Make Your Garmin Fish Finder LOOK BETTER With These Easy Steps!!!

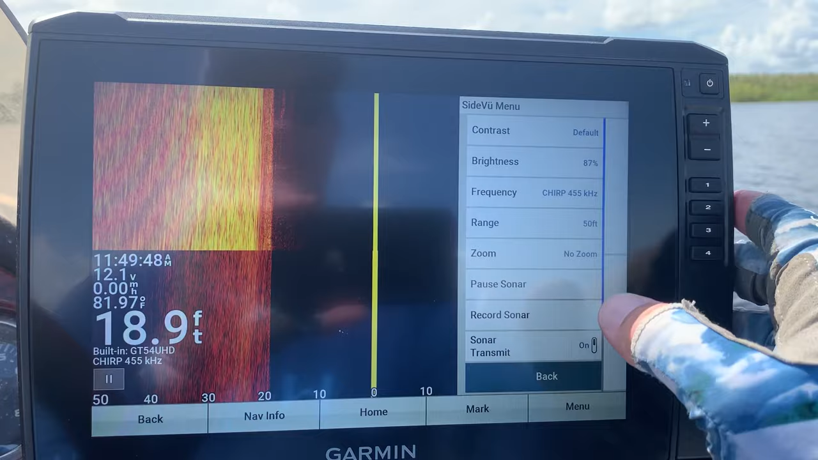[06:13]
On screen: depth 18.9 ft, water 81.97°F
there's a couple of different things you can address I've already done it so that's why it doesn't look cloudy here but go into sonar setup and then hit this advanced button and then you'll see this TVG high that's
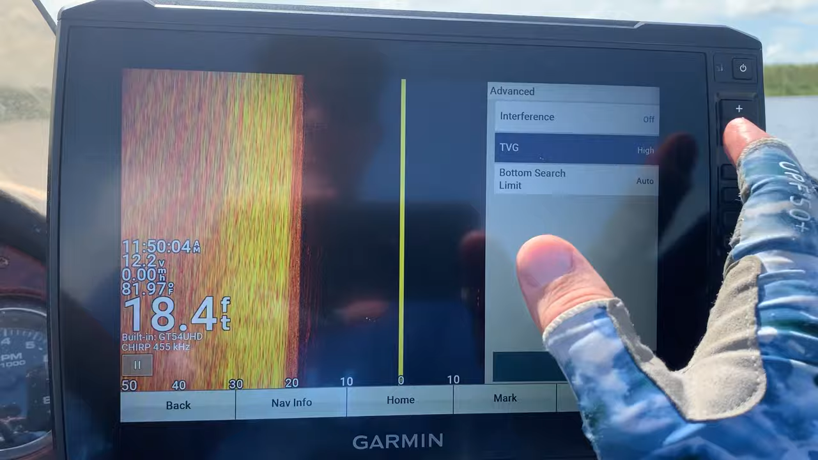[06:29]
On screen: depth 18.4 ft
what I have mine on it's called time varying gain and you'll notice if I turn it off you see what happens it gets very muddled up and that makes this middle line a lot
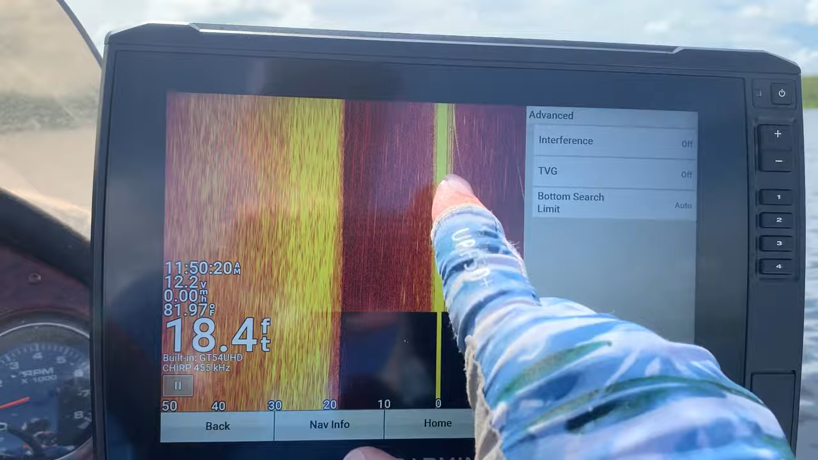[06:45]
On screen: depth 18.4 ft, water 81.97°F
bigger now I won't try to pretend I know why that happens I just like to play with
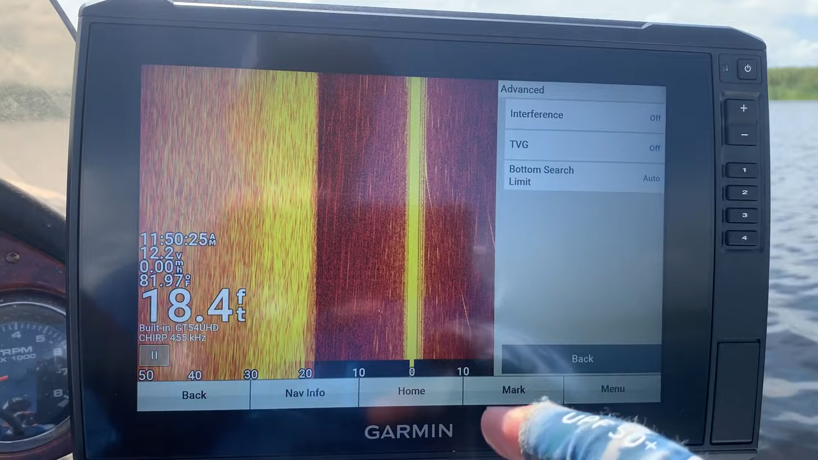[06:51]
On screen: depth 18.4 ft
it until I get the best picture if you put it on medium you'll see it clears it up a little bit and
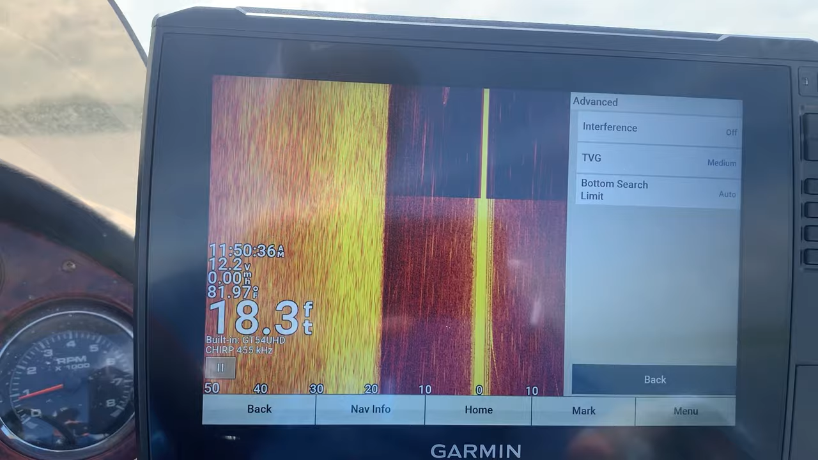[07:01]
On screen: depth 18.3 ft, water 81.97°F
then if I put it on high it clears that middle section up quite a bit and see now I've got good definition
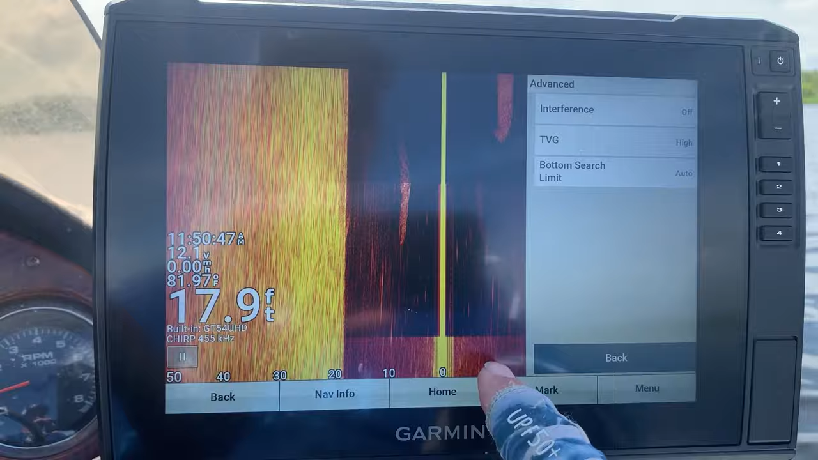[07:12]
On screen: depth 17.9 ft
to where I can see things like this it doesn't seem to have as much effect on the 1120 setting it doesn't seem to have as much effect on the 1120 setting so when I change that
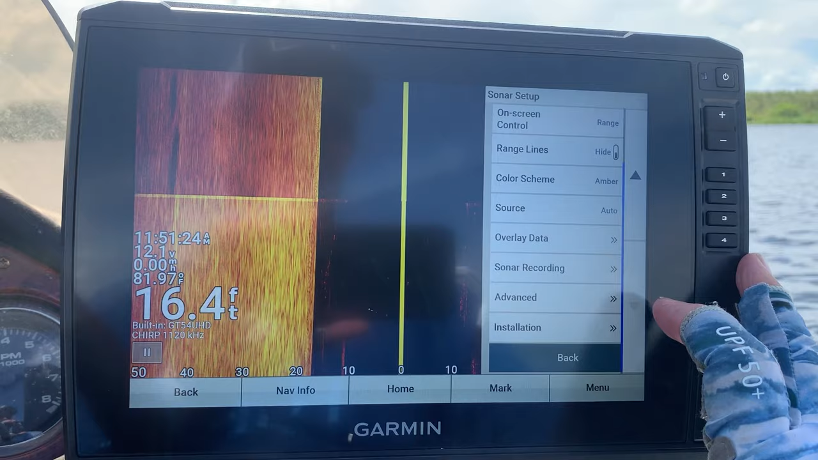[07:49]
On screen: depth 16.4 ft
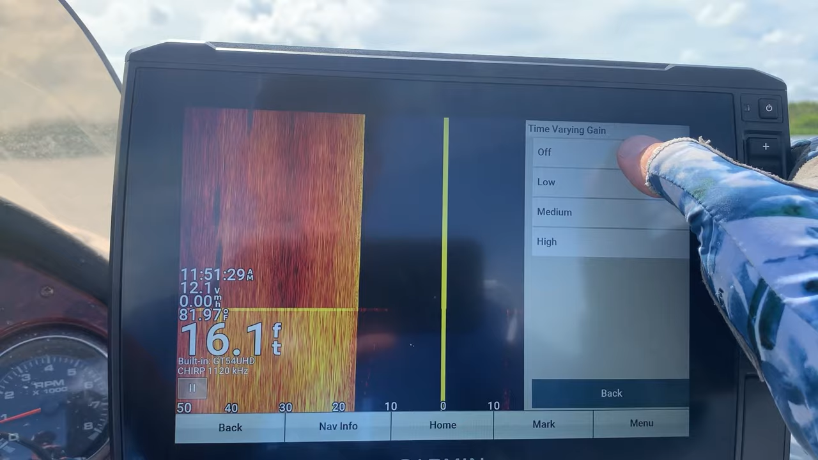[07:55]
On screen: depth 16.1 ft
now when I change this TFG our TVG see it still muddles it up
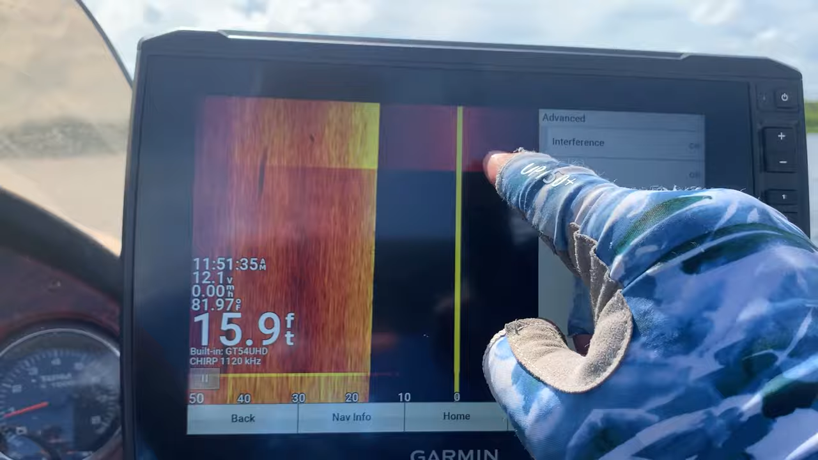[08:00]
On screen: depth 15.9 ft, water 81.97°F
some but it's not quite as bad as it was on the 455 so in any case I like to keep that TVG at high
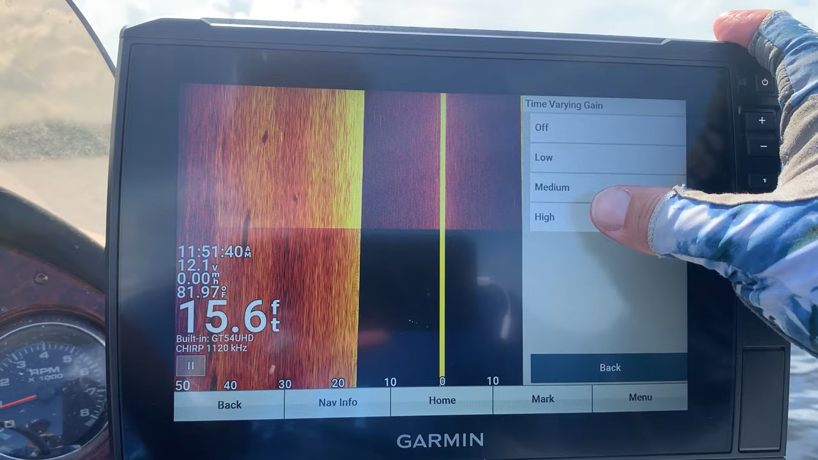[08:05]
On screen: depth 15.6 ft
time varying gain again that might differ on your body of water but if you're noticing a bunch of stuff in here in the in the water column that's one area to go to is that advanced setting and then turn the
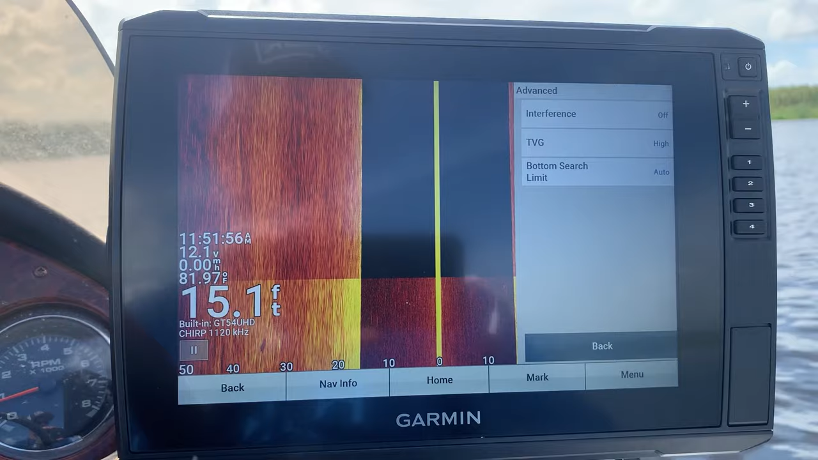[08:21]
On screen: depth 15.1 ft, water 81.97°F
time varying gain on high again your installation may differ but those are just
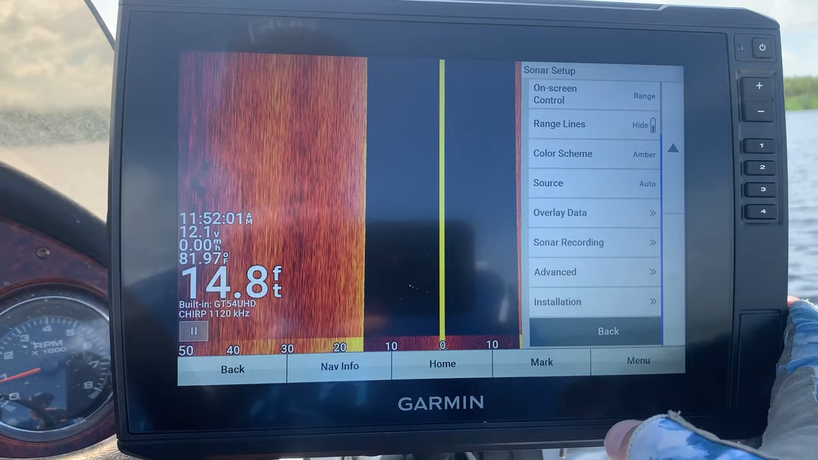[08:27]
On screen: depth 14.8 ft
some things that I have found all
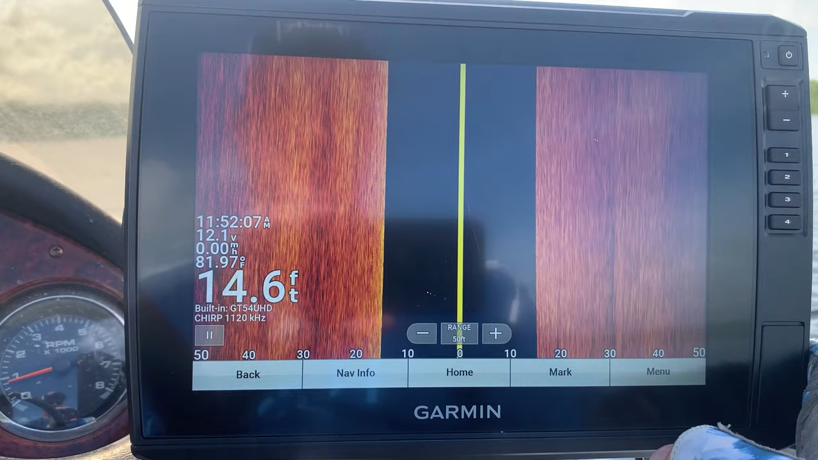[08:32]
On screen: depth 14.6 ft, water 81.97°F
right so I hope that helps you out also you know be sure to keep in mind that
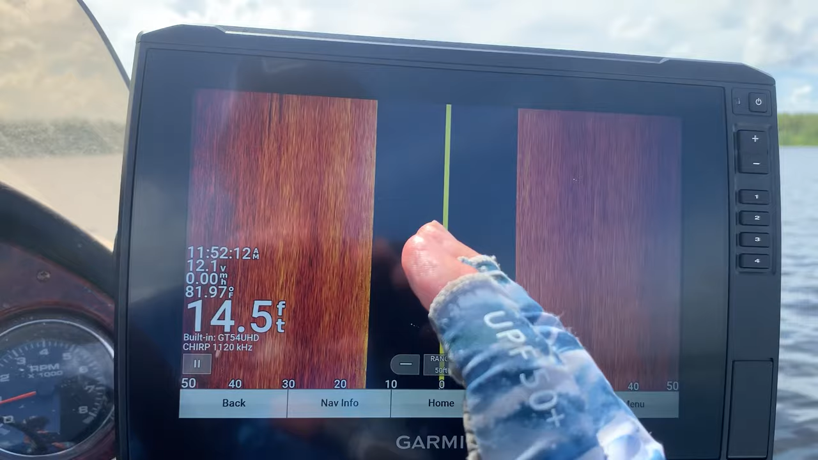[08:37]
On screen: depth 14.5 ft
your sonar is always going to look better when you're moving you know I'm not moving right now that's why this is just kind of
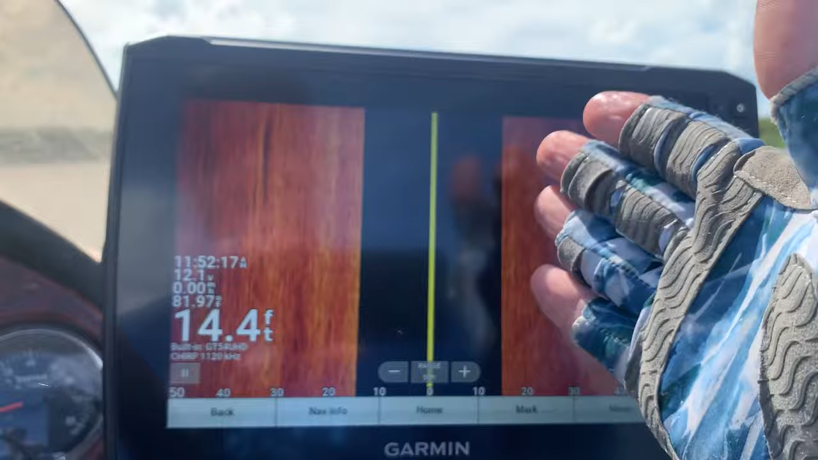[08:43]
On screen: depth 14.4 ft
flat granted there's not a lot to look at here anyway this is just a Florida Lake so there's just nothing but grass down there but just keep those in mind play with that brightness contrast change that setting color setting from the rusted steel to amber is what I like and then play around with your time varying gain as well to clean up this water column here alright thanks so much for watching please